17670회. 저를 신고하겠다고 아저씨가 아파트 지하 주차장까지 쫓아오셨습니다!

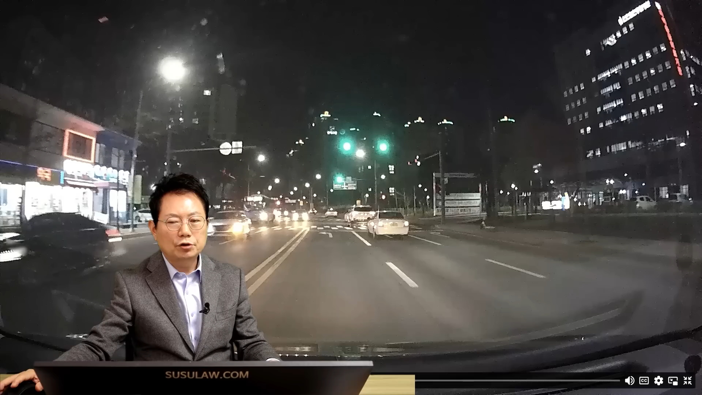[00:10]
또 자동차 한 대 오는데 자동차가 우회전 깜빡이 켜고 있어요. 자전거는 좀 여유가 있어 보이고요. 내가 충분히 비 보호 좌회전을 할 수 있겠다 싶어서 좌회전을 합니다. 블박차는 저 자전거가 오고 있는데 속도가 빠르지 않으니까 내가 먼저 들어갈 수 있겠다 싶어서 그래서 비 보호 좌회전을 하셨대요. 그렇지, 이 차 지나가고. 지나가고. 자전거 저기 오고 있어서.
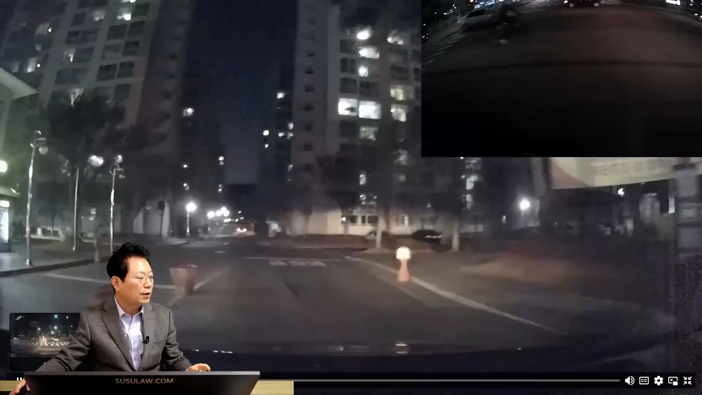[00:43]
아... 네, 이렇게요. 다시 여기에서 좌회전 깜빡이 켜고 있고 또 그다음에 자전거 오고 있는데 속도가 빠르지 않고 그 뒤에 오는 차도 이 차 우측 깜빡이 켜고 있고 아, 직진한 차가 없구나. 그래서 내가 먼저 갈 수 있겠지 급하게 간 것도 아니고 갔대요. 자전거가 여기 오고 있죠? 그다음에 후방 명사 보세요. 자전거가... 자전거가... 네, 자전거 돌리나요?
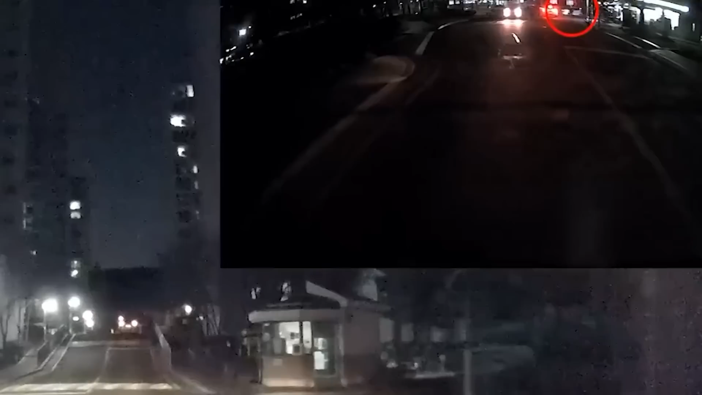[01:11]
어, 자전거 돌리네요. 돌려서 쫓아옵니다. 네, 쫓아와요.